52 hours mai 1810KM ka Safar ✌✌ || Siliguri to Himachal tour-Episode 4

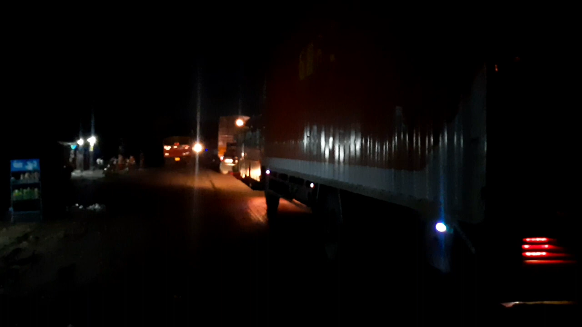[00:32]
बट अगर इस तरफ को घूम के देखता हूँ मैं तो ये वाला रोड खाली है।